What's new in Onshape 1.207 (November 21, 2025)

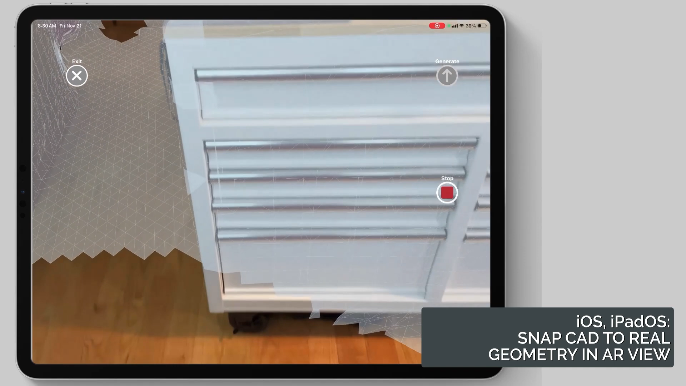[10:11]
So, if we take a look at this, I'm just scanning my tool chest here,
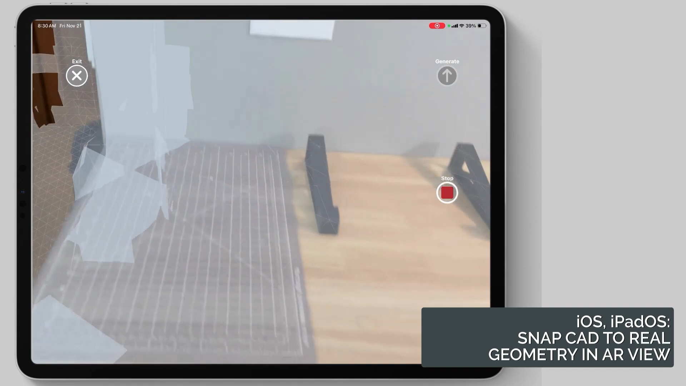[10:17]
getting corners and walls here all kind of scanned up inside of Onshape on my iPad Pro, and it's generating an environment scan.
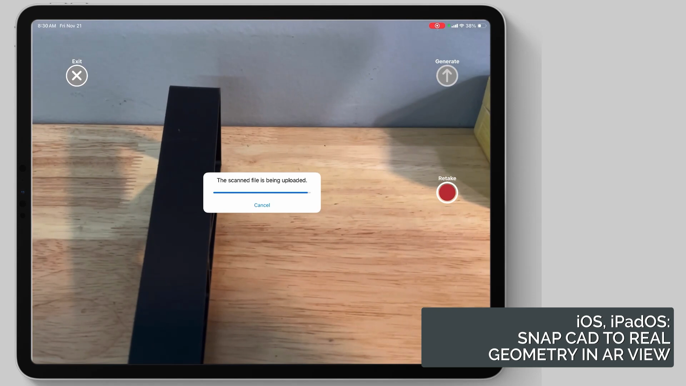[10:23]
From that environment scan, I can go ahead and create general
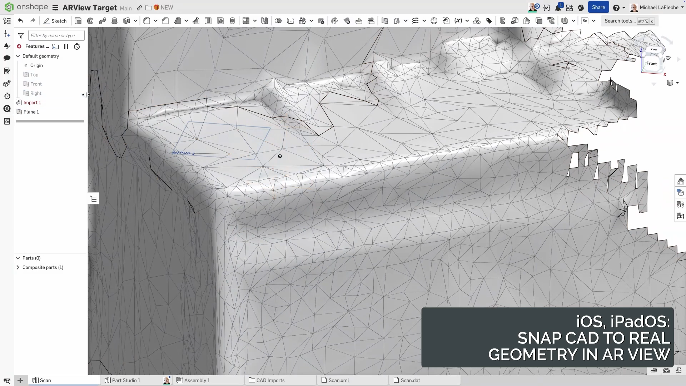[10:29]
objects or create an assembly and start assembling things to this scan that I could bring into my assembly as well. In this case, I'm just going to create a three-point plane and start constructing some geometry directly on the scan.
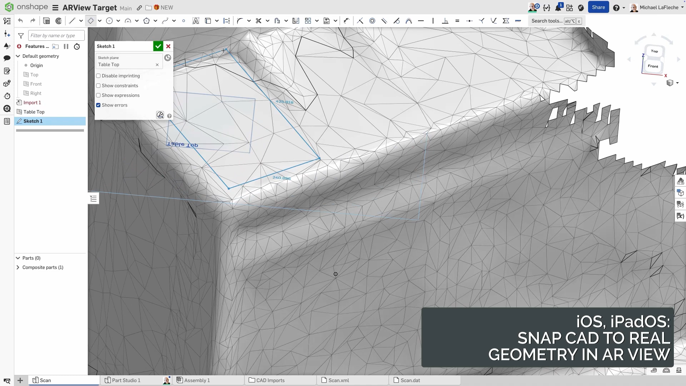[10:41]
Three-point plane is a great way of achieving that, of course. So, let's go ahead and create a couple of objects here. I'm just going to create a box and another box on top of it, hollow it out.
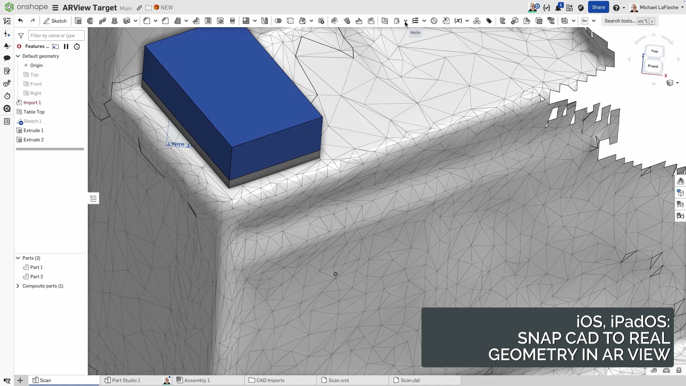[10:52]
Now, I'm going to go back to my iPad and turn on
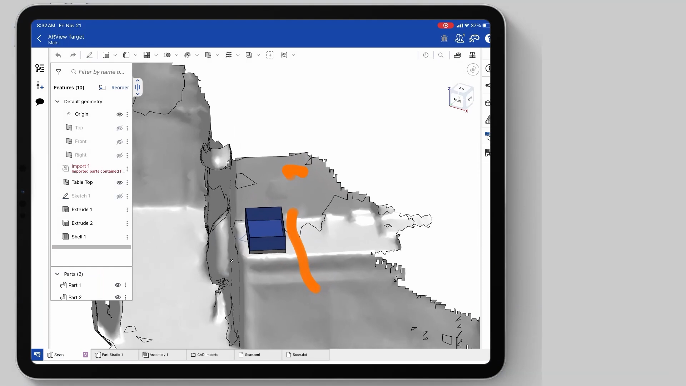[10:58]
ARView underneath the view cube here.